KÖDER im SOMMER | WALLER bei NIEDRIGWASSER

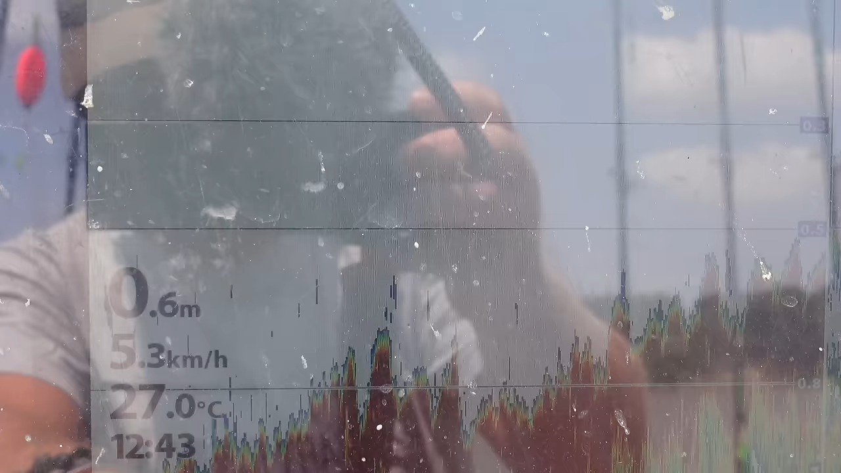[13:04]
On screen: depth 0.6 m, water 27.0°C, speed 5.3 km/h
Bei der einen Sandbank fällt er größer aus, bei der anderen weniger.
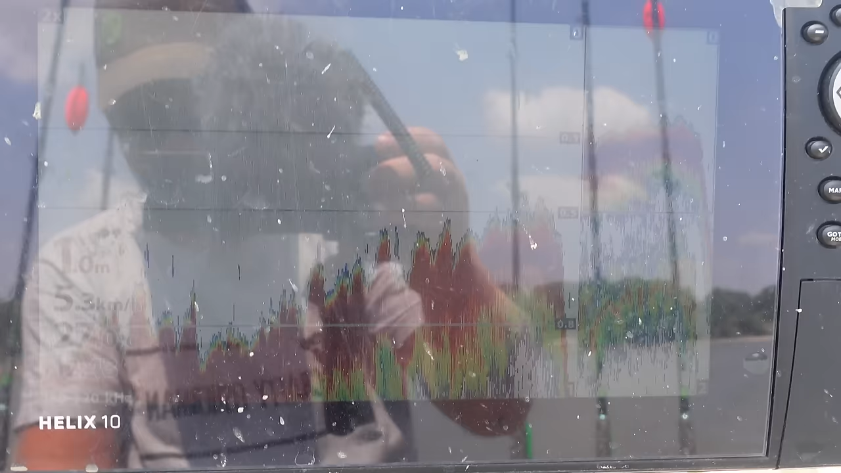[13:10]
Und auf sowas achte ich. Ich sitze meistens oben an diesem Punkt, wo drüben der Hauptfluss ist und läuft dann hier rüber auf diesen Querabriss.